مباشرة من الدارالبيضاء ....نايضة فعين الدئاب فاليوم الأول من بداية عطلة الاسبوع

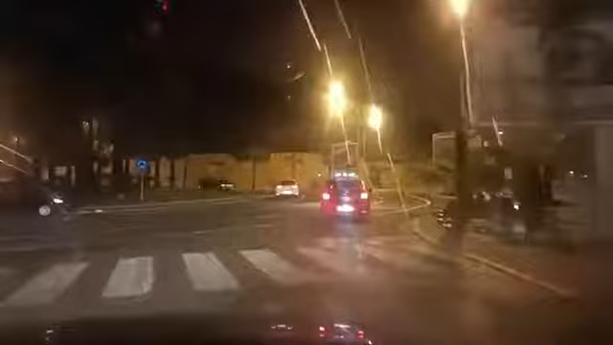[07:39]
مستمرة مشاهدينا الكرام دائما على قناة الشعب، قناة شوف تي في. الملاحظ هو ان الامور عادية في عين دياب، كاينش داك السخط، العدد الكبير ديال المتوافدين، امور جد عادية.